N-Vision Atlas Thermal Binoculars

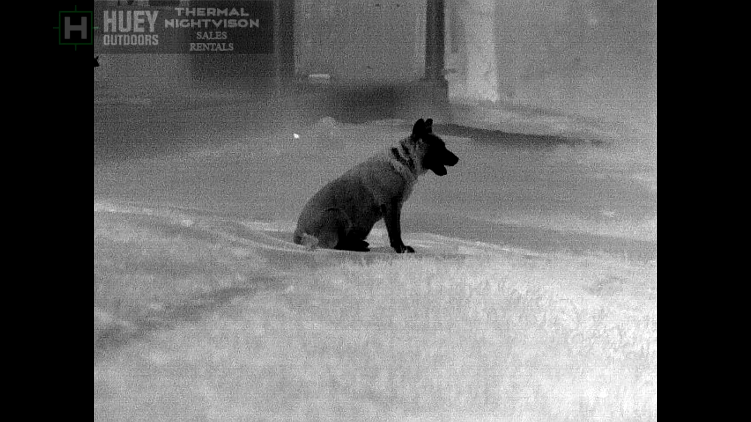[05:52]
There's my dog at about 25, 30 yards with black hot setting. The white spot behind it is actually a frog that's showing up cooler than everything else. Next we'll cycle to white hot and take another picture. And here we go.
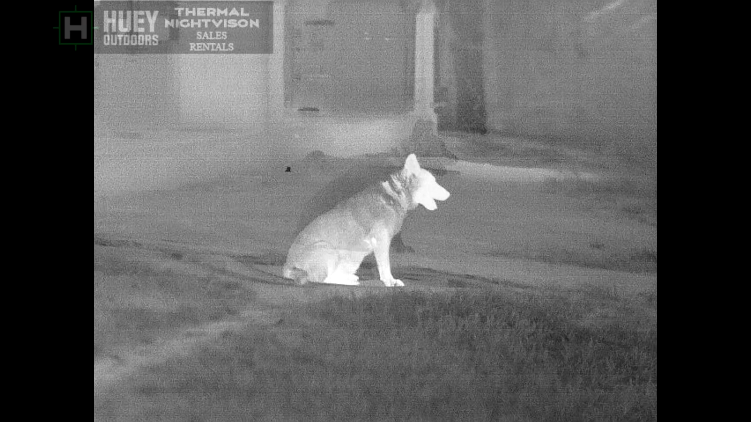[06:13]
Again, my dog at 30 yards and the frog sitting there behind him about 10 more yards out. So 40 yards is that frog. And here's the color rainbow
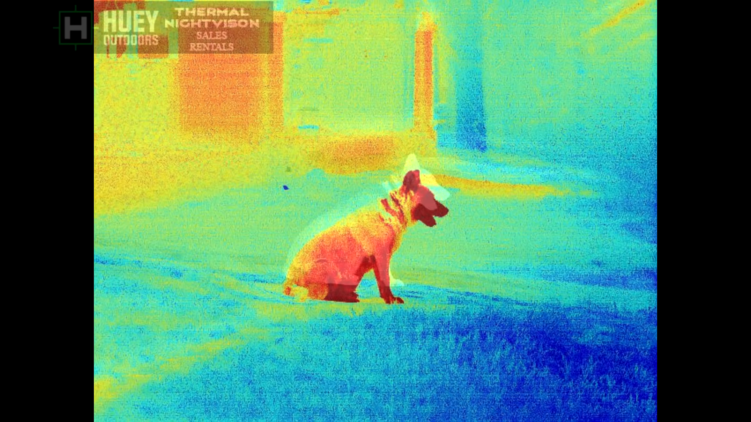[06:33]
palette if you like this kind of thing. Here it is. I've found a few occasions where something like this is useful, usually on a rainy night or something like that where everything's kind of washed out. It can be useful for a few things, but I don't use it too much in hunting. I mostly stick to black hot or white hot. And then we have the edge detect, which I found useful in a couple of things. I don't use it very much, but as you can see, it stands out the frog and my dog stand out very well in that.
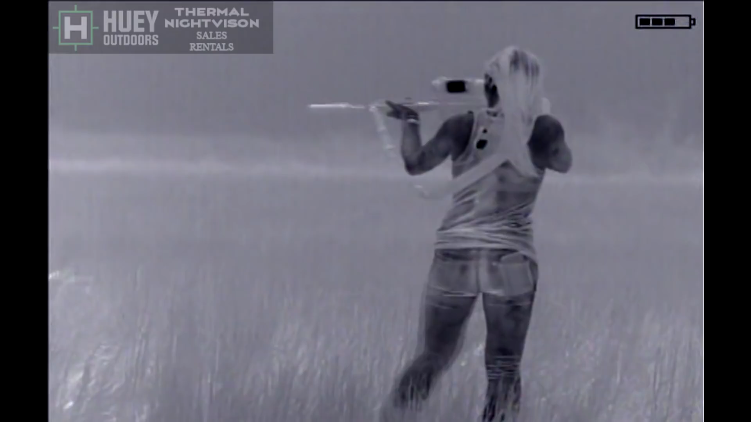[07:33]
Excellent detail. Excellent detail. The detail and resolution. I'm telling you, this video out, you're losing some resolution through the scope. It's even better. It's amazing. So, human subject, 30, 35 yards.
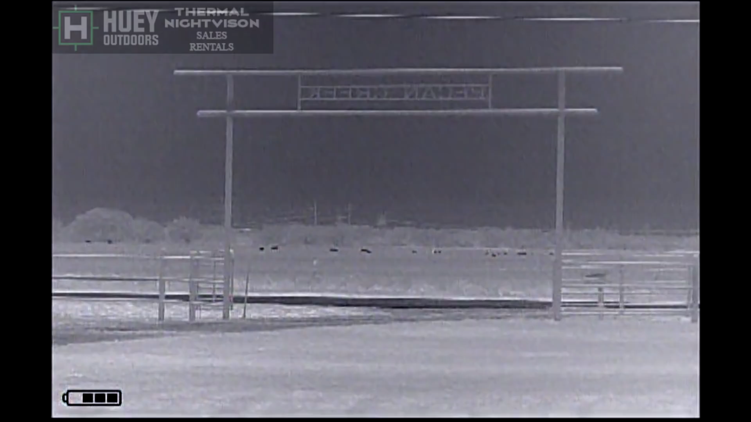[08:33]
A few of these hogs have come out of a river, and they look white on black hot, but this is black hot, and I'll let it just sit here. This is native magnification, 4 to 450 yards out.
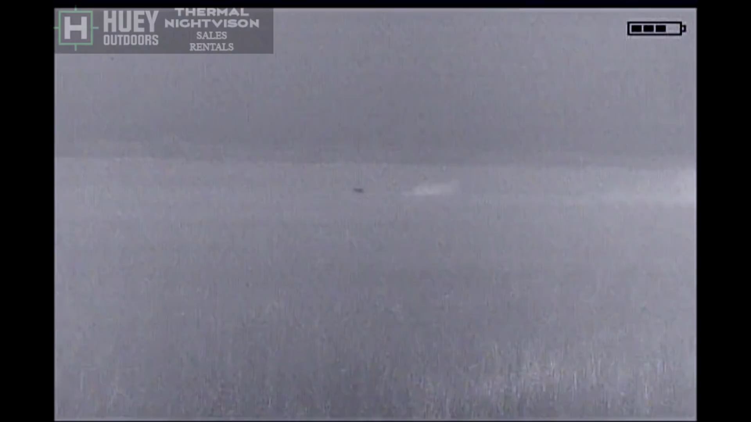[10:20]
Oh! Woo! You got him! You weren't lying when you said they were running around too, y'all.
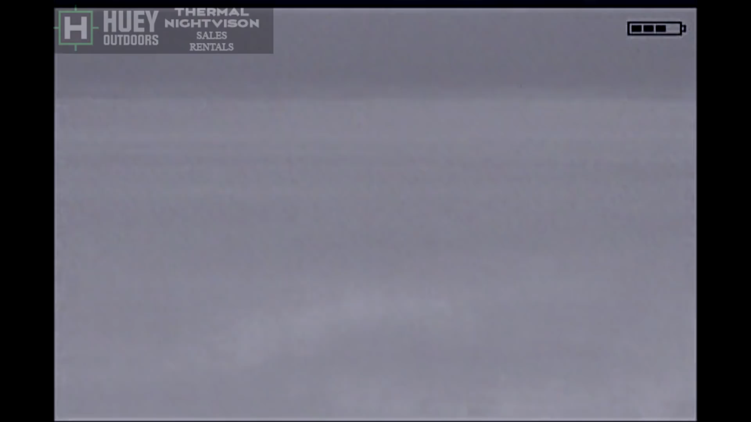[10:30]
Yeah, they were literally like, right there.
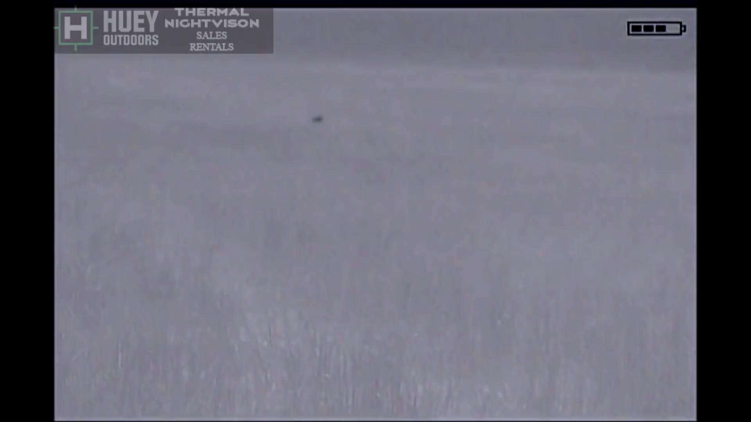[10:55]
Hey, this one to the right is still moving. He's looking around.
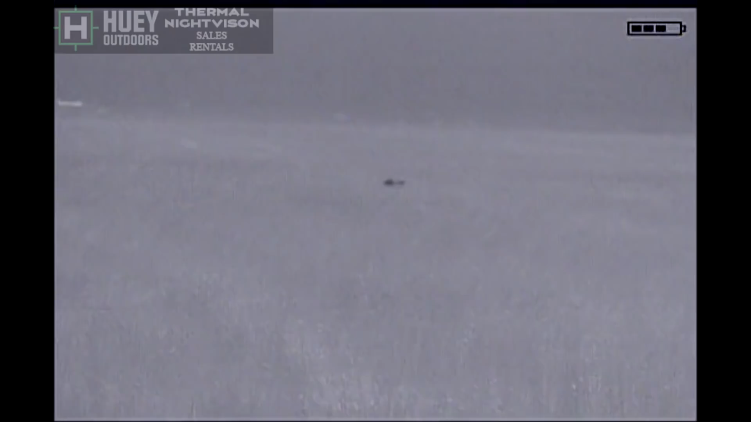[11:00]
He's to your right, Caitlin. You see him? He's a little one. He's, his head's up. Oh yeah, there you go. He's still moving.
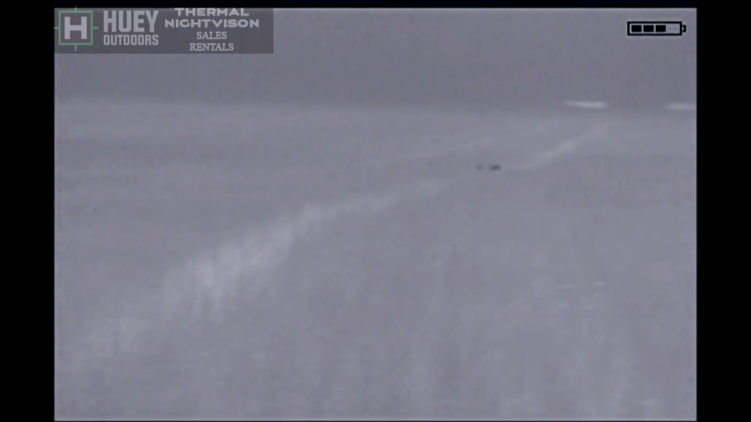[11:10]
He's running across to the left. Oh yeah! Right, Leigh.
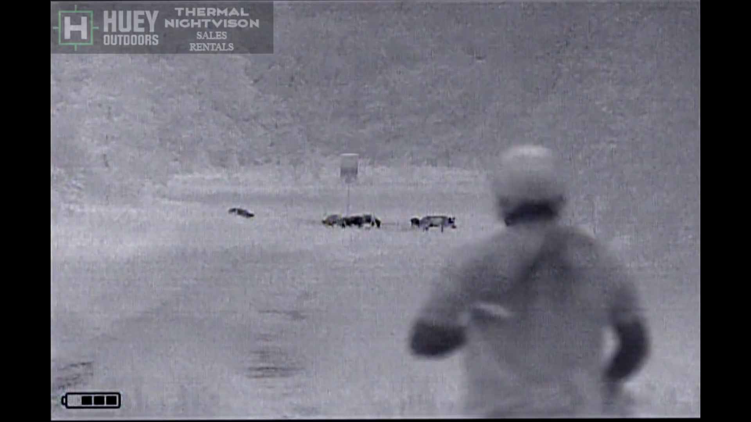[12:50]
high 90 degrees 95 98 degrees sun had just gone
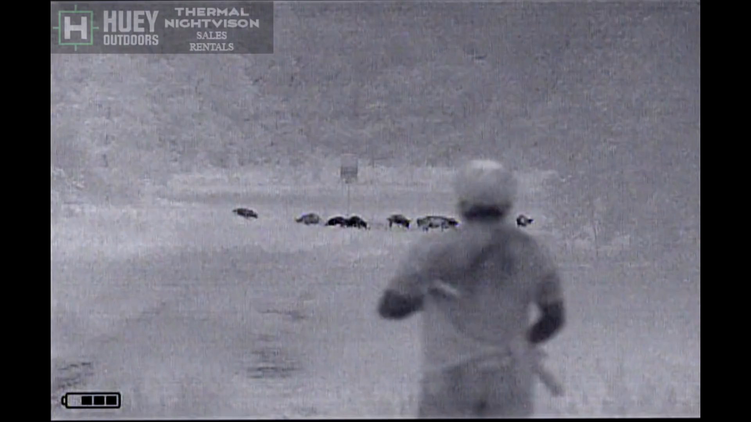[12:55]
down the hogs are under a feeder right
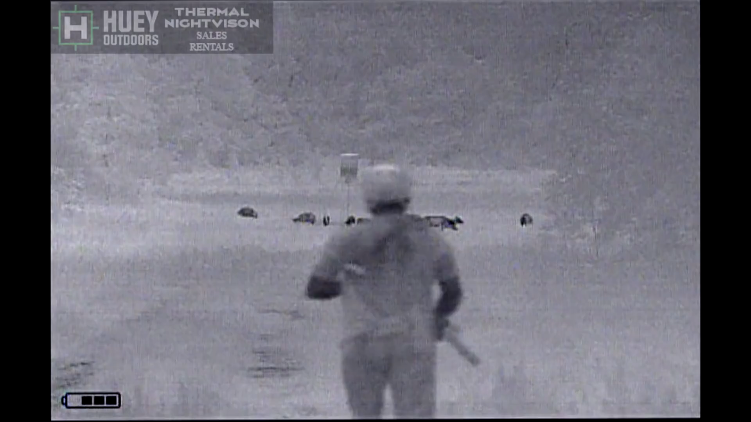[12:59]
at 110 yards from me the tree line
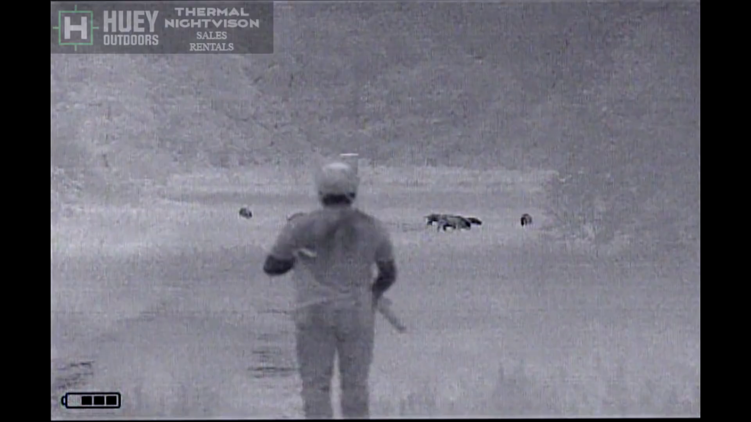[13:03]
behind the feeder there's a river so it's already humid there's a lot of it's a low area a lot of
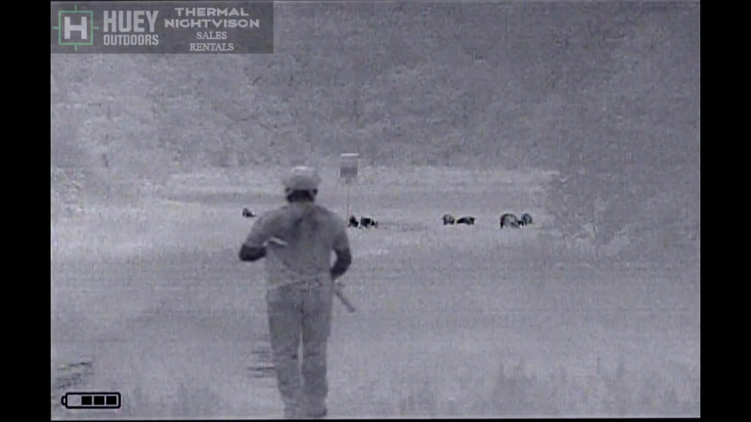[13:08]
humidity going on so this is probably about the worst image
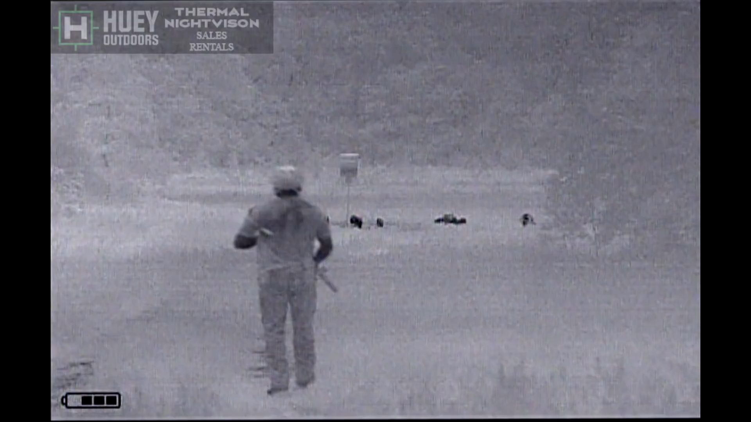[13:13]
you'll get you'll notice the graininess with the contrast and everything that's the humidity the
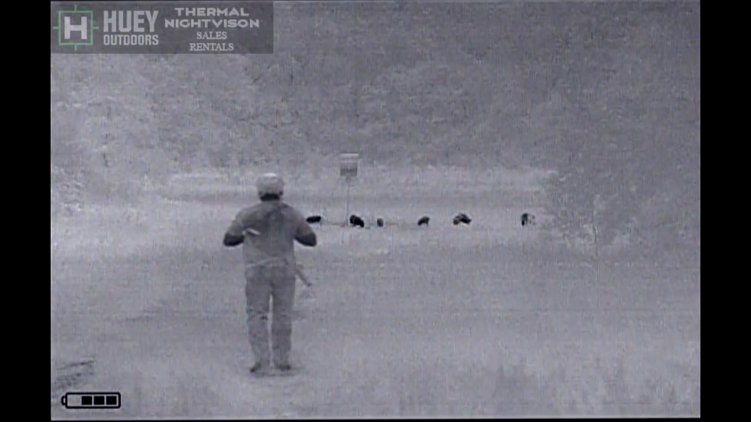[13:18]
heat and also I didn't nuke the unit it it nuked once it
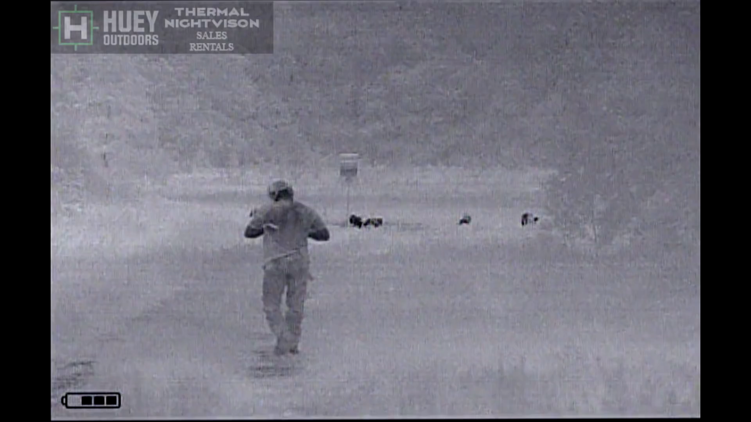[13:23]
may auto nuke when I'm going down but this should be the absolute worst image that you're going to see out of this binocular
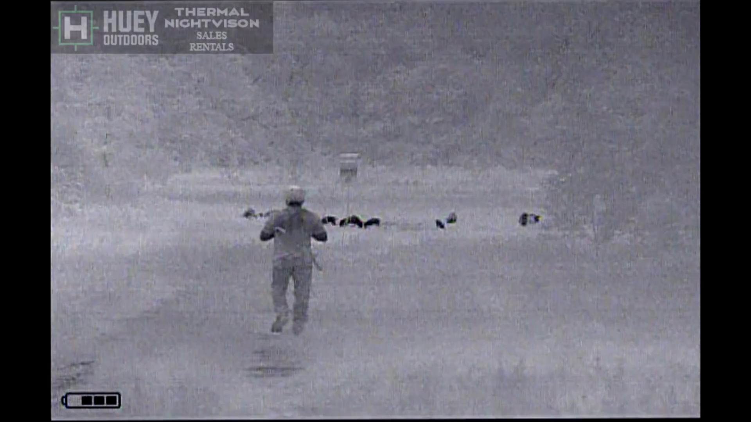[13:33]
now I focused on the hogs under the feeder but you can see I'm pretty much in focus all the way all the way down even though it's
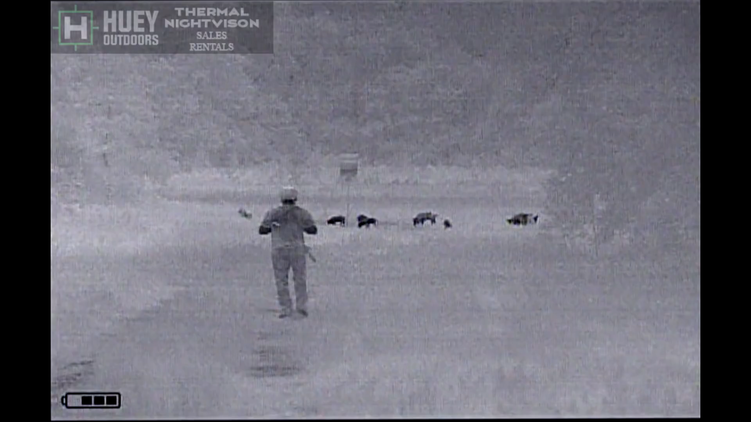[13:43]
focused on the hogs you could fine-tune it on me at different ranges I just wanted you to show it doesn't have that what say like the the new FLIR series has where when you focus on something it's in focus for 10 15 yards each side of the target and then you have to refocus it is a usable image all the way down it's just you can fine-tune at certain ranges so very good focus
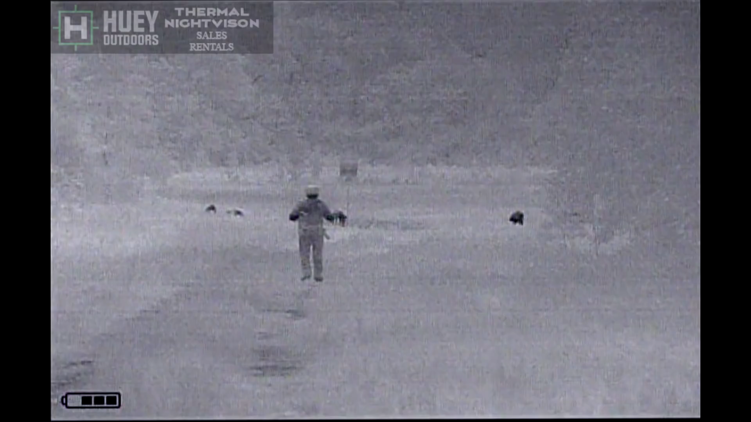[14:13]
all the way down and what ends up happening here is I'm going to walk down I'm testing out a new bullet that's my 10 inch CMMG mutant you'll see the brass or the steel coming out because I don't use my brass
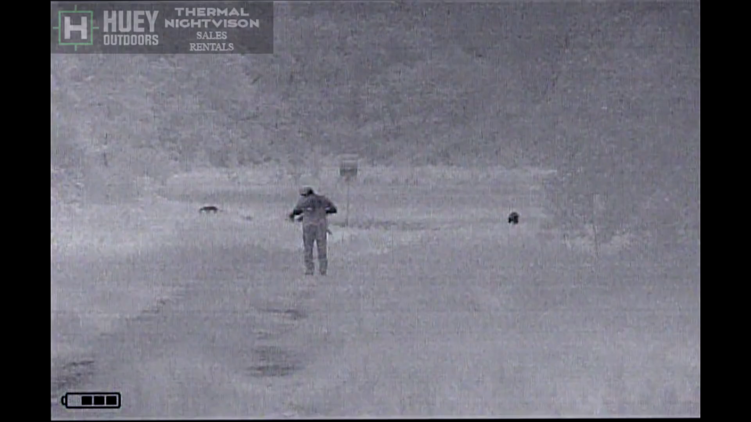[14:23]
catcher on this and you will hear the thumps on several of these hogs you won't see too much of it because the grass once you hit them they fall down into the grass
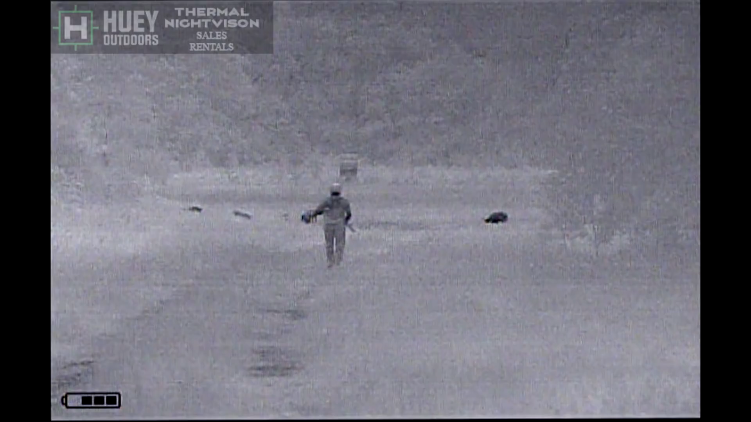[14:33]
you won't you won't see but you will be able to hear the thumps on the hogs I decided to let this play the whole way off I walked down here just
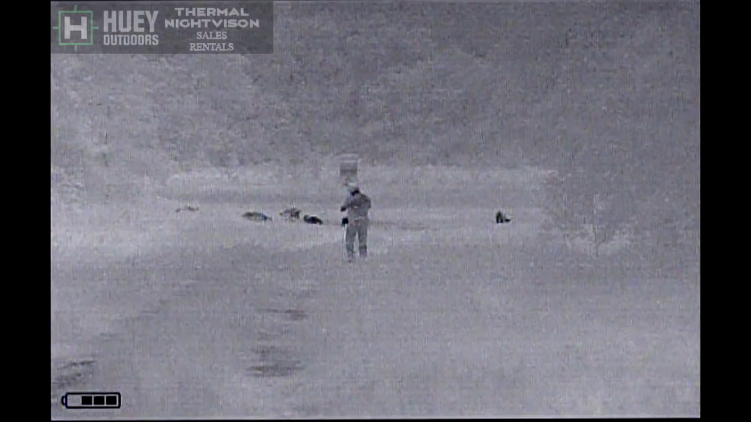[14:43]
so you can see the scope and see the different stuff and watch me at different ranges so a lot of nothing's happening right here I walk up to the winds in
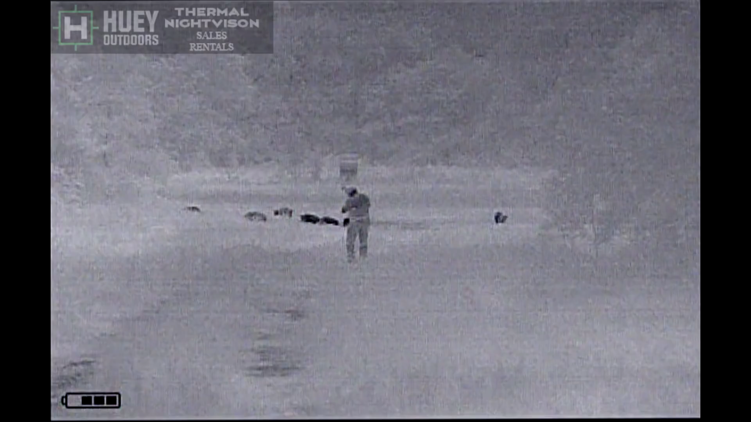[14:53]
my face I was able to get within 30 yards and way lay on these guys
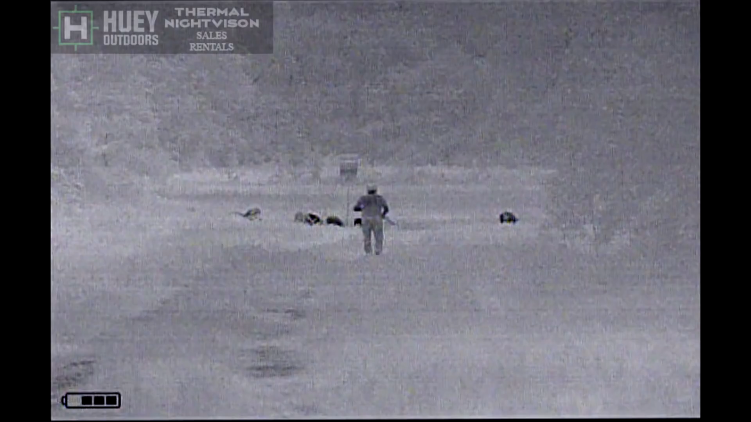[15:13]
and since everybody seems to ask all the times these are the noise you're hearing are tree frogs and insects
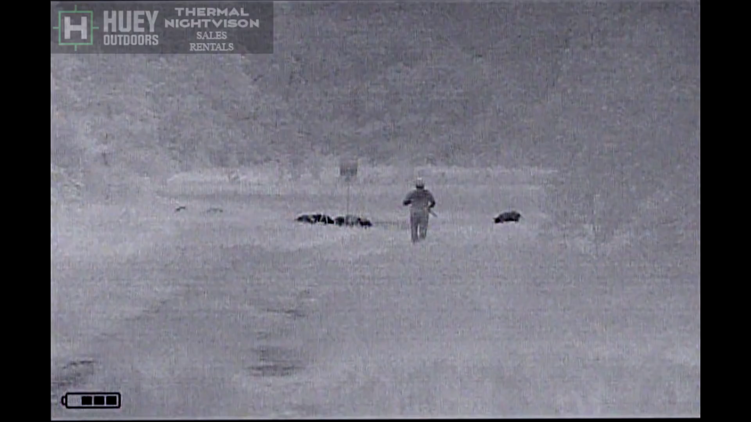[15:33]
and stuff it is summertime here in Texas a lot of a lot of reptiles and a lot of bugs out you look off to the left there's some piglets in the grass you can just see the tops of their backs even with thermal thermal can do a lot
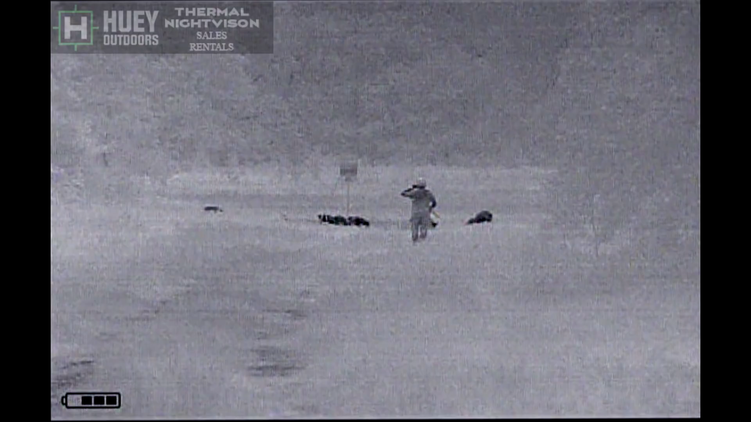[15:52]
but it can't cut through tall wet vegetation so I see as they
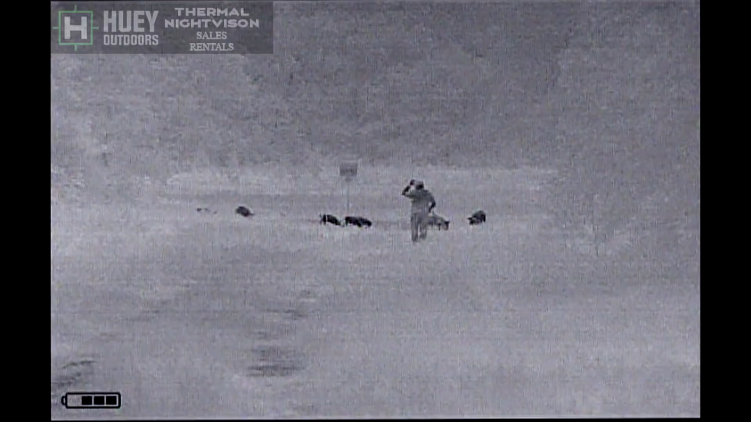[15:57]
come out to the open there on the left you're going to see them better all right I'm fixing to shoot